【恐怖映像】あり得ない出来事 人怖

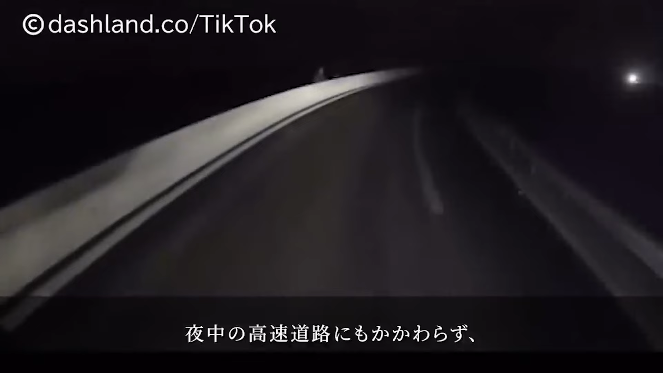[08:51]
夜中の高速道路にも関わらず、道の脇にたくさんの男たちが佇んでいます。彼らにはある目的があり、このトラックがそのターゲットになっていたのです。